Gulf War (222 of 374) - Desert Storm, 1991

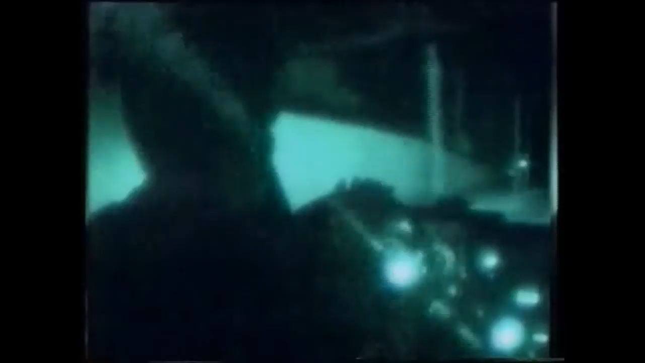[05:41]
Nasriah is a five-hour drive from the Iraqi capital. Moving by night is the worst possible time.
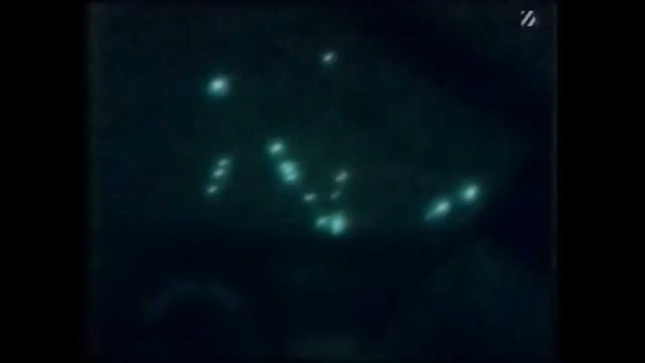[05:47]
It was not of our choosing. Baghdad and its outskirts were again under heavy attack.
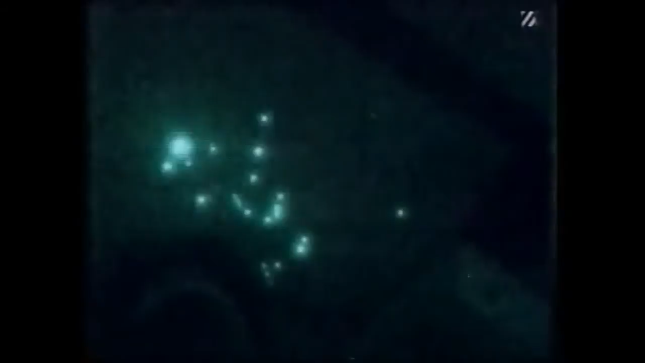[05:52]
At one stage, the bombardment and Iraqi ground fire was all around our route in. There is no letter in the Allied bombing campaign. Brent Sadler, ITN, Baghdad.